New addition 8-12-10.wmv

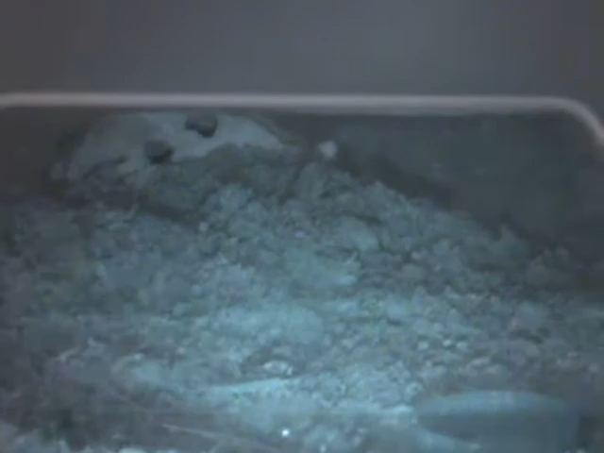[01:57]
I doubt it's going to molt any time soon, but it did that.